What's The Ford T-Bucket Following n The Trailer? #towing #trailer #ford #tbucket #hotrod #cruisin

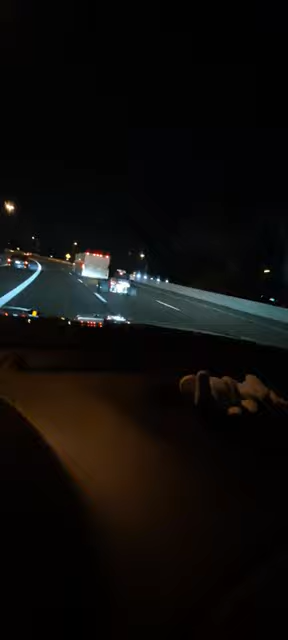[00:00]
when you see something like that cruising down the road, it makes you wonder what's in the trailer, don't it?